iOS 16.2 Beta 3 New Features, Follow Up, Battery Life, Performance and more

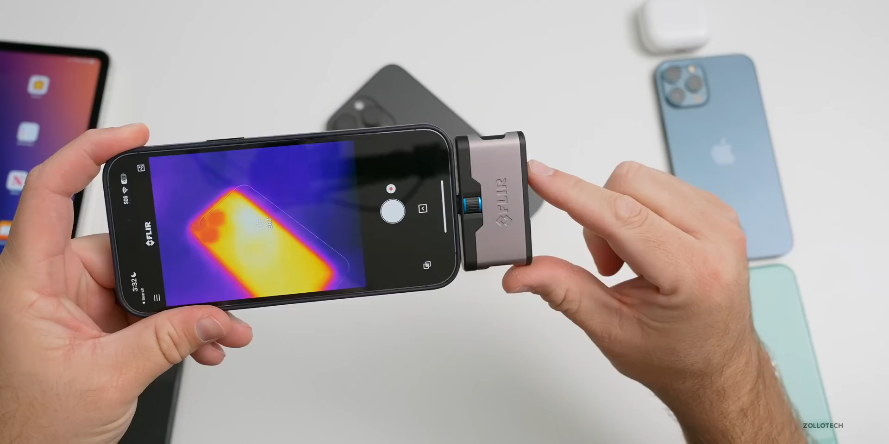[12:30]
and let's take a look and as you can see with the thermal camera we're at about 88 degrees so 88.6 degrees or let's go into our units of measurement here let's change this and we'll show you celsius as well so